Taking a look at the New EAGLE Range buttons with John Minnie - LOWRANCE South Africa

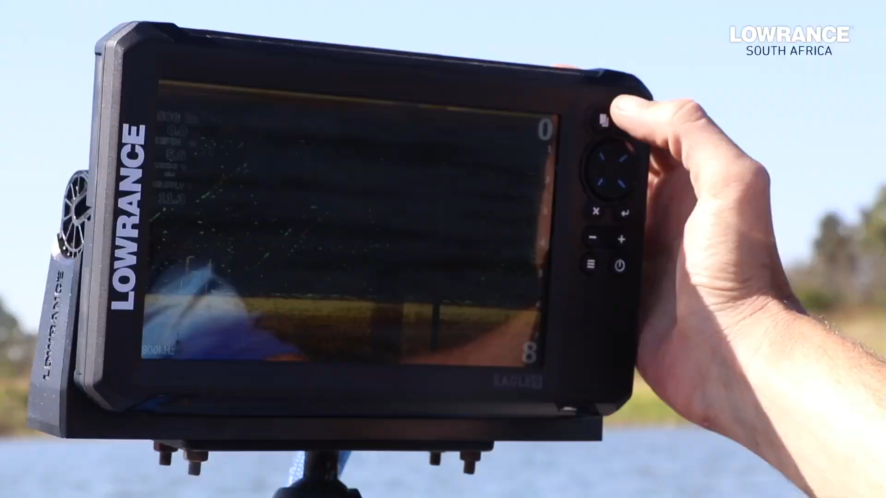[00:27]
So your Pages button is the button that you'll go that you'll press to go to your charts.
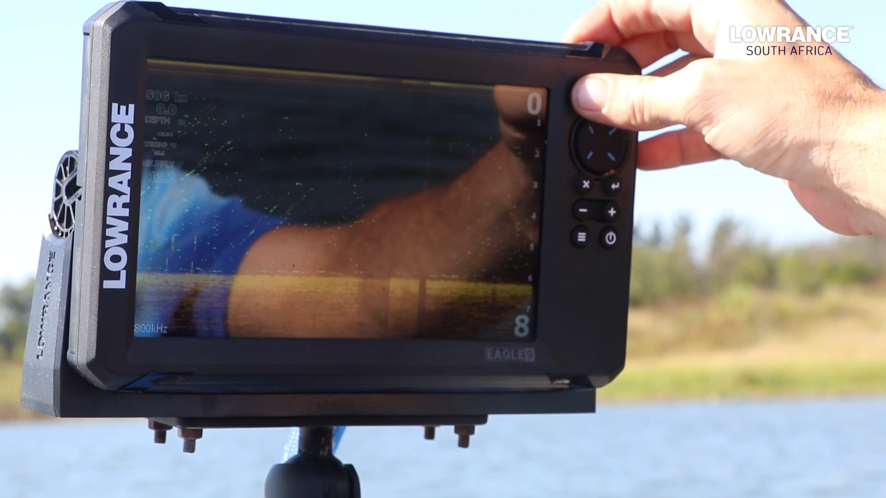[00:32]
So you can go and select charts and any other things and as well as your settings button or go into storage if you want to import or load waypoints.
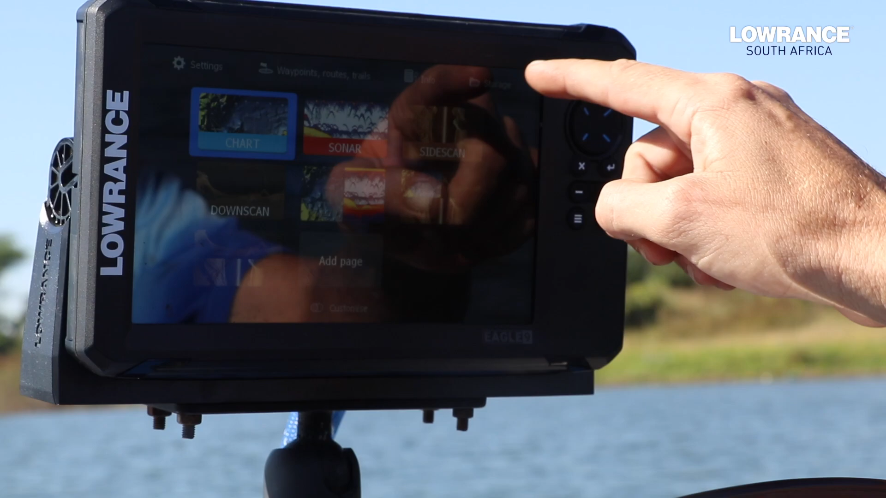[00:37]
Then we've got a flag option with multiple features.
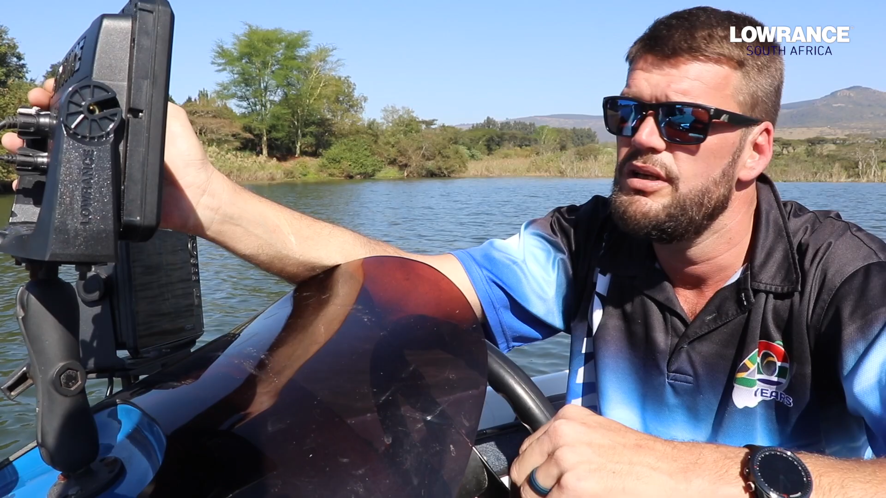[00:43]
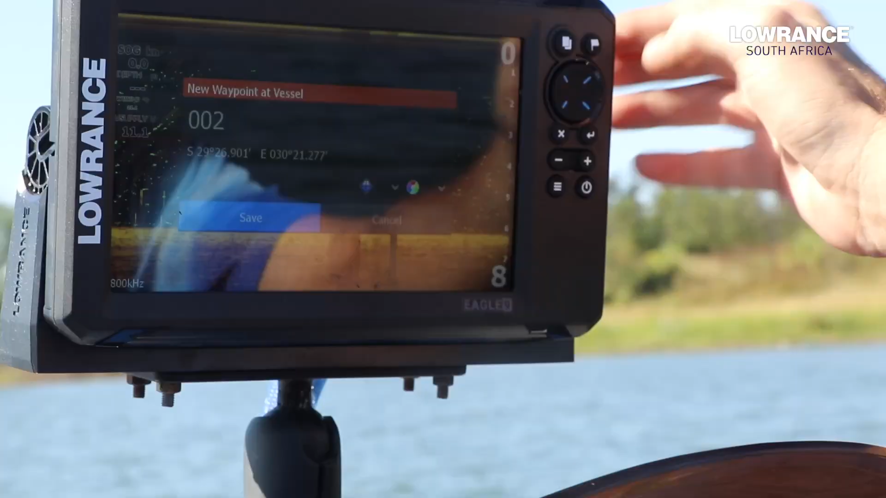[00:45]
If I press the button once I'll have a quick save waypoint on my current position.
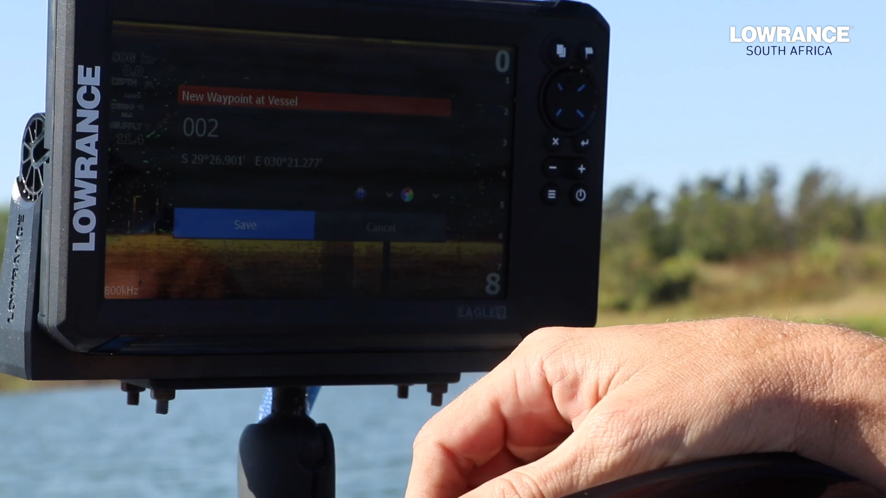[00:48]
Let's just discard that.
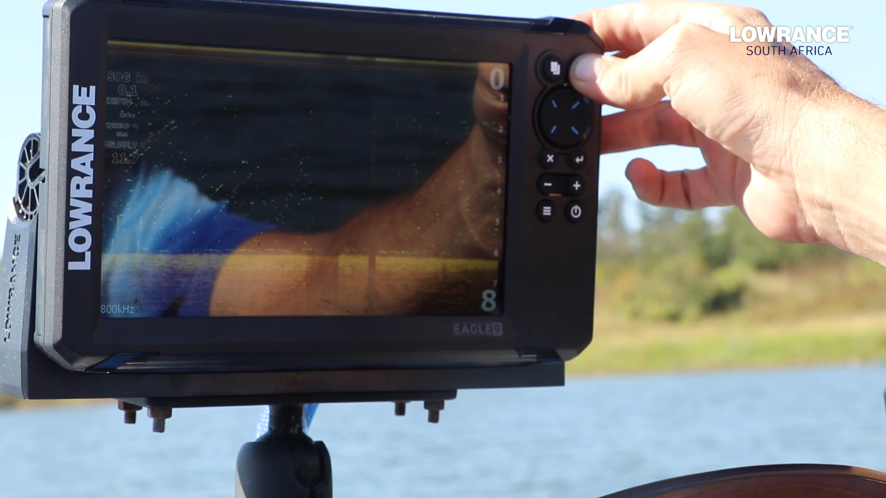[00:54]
If I hold it in I will go to coordinates. I can type in different coordinates.
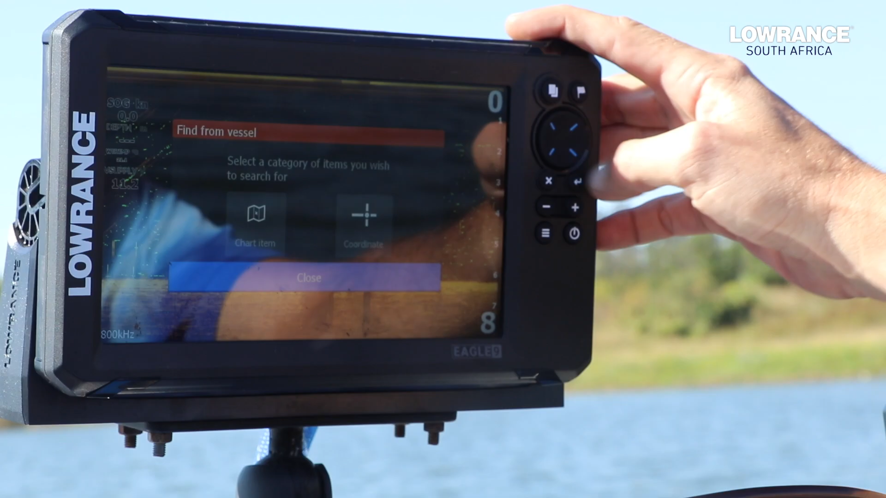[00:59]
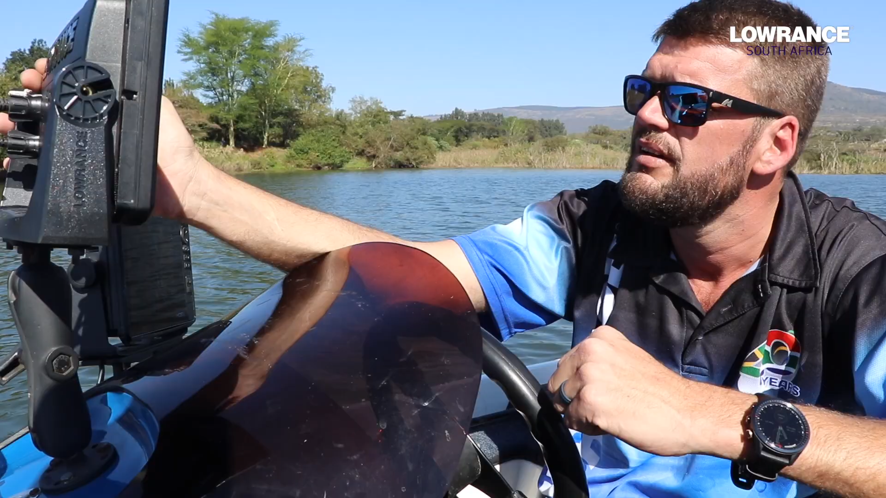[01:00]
And then we've got the normal dial keypad which is up down left and right.
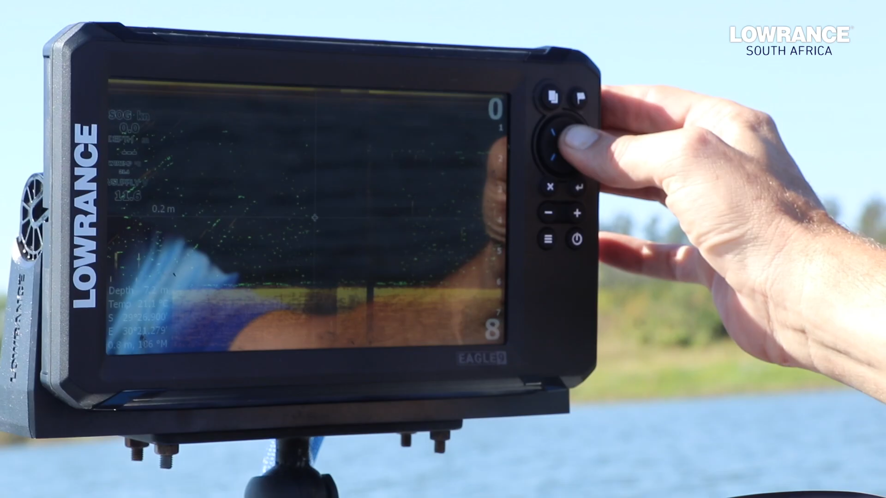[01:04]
Then we've got the X which is your exit.
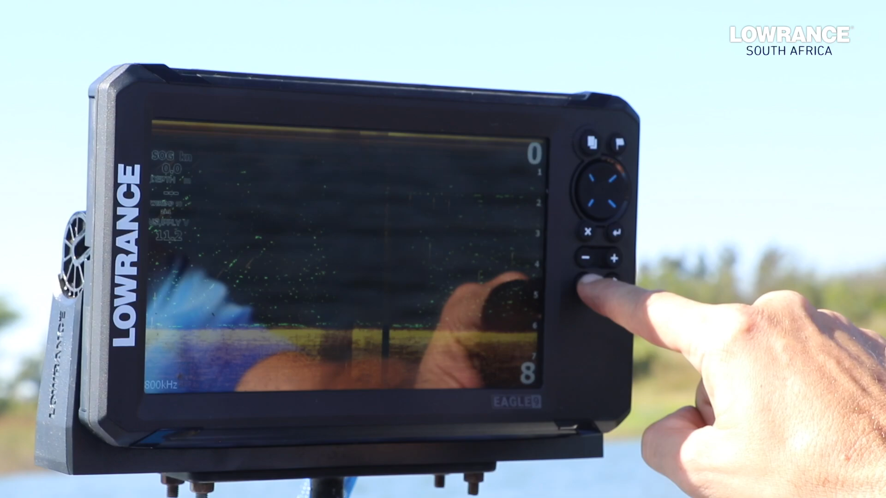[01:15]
Then under your menu button you'll get all the menus on the side of the actual current page that is running.
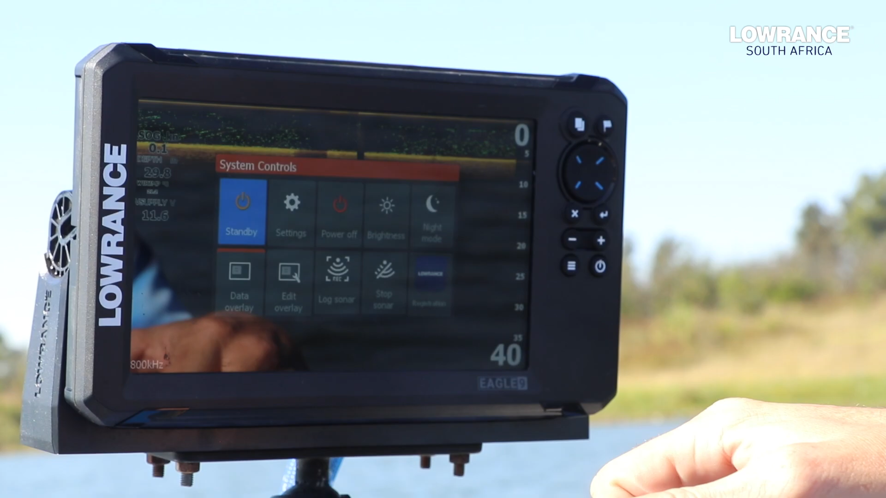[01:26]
Like we said in previous videos look out for the stop sonar. But under the power button it's not just to push switch it on and off.
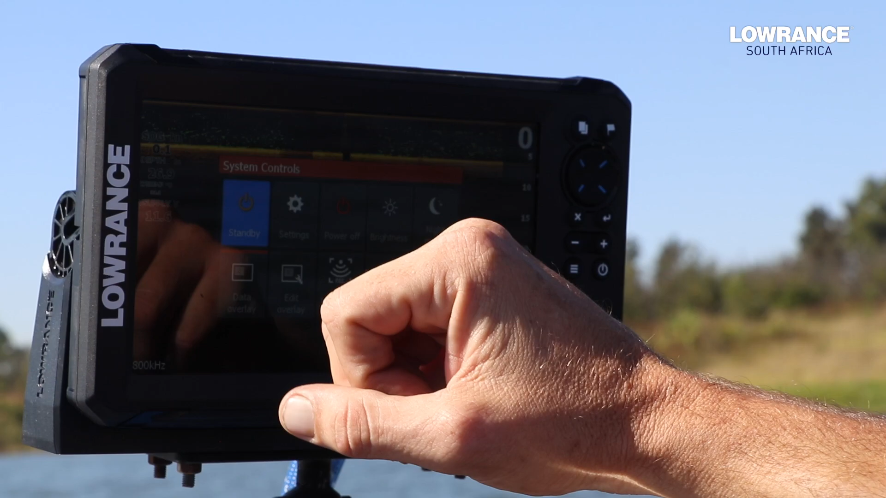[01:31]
We can control the brightness. We can put it into a night mode. We can edit overlay. Add overlays onto the screen. And then obviously this is where we unstop the sonar if it is stopped wind once we're in the water.